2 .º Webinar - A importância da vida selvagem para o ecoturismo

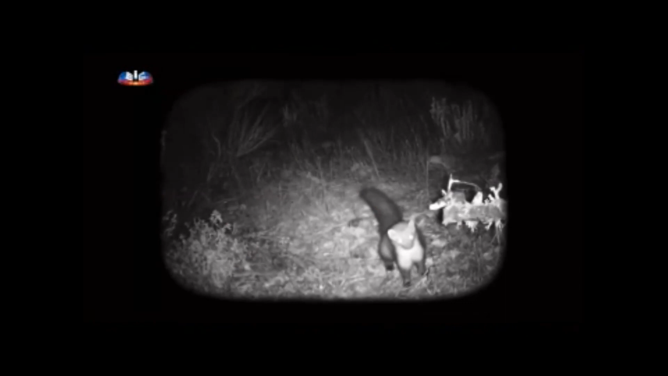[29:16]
Isto tem luz ou não? É um flash de infravermelhos, não é visível, portanto não perturba os animais, não produz qualquer tipo de som.
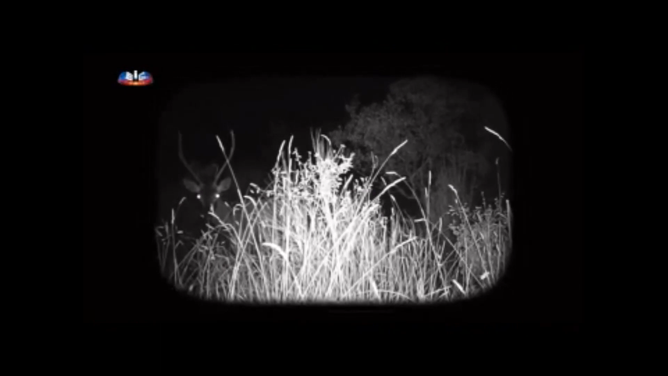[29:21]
Infravermelho é para a noite? Sim, é. E tem aqui uma camuflagem toda à prova de bicho.